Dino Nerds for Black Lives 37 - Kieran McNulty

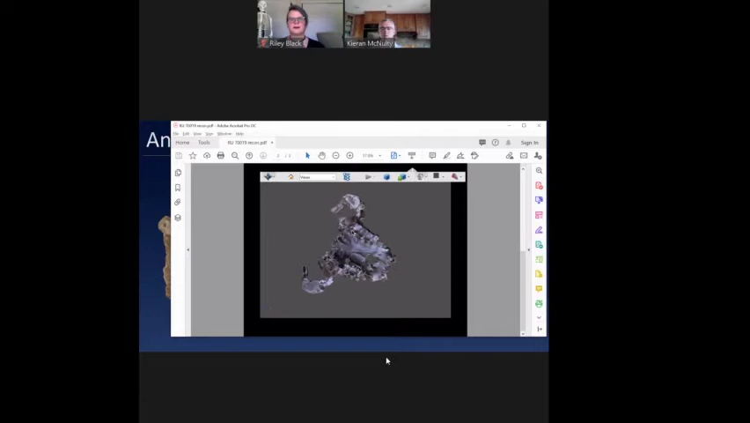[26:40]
So here you can see the specimen as it's preserved in its greatest extent.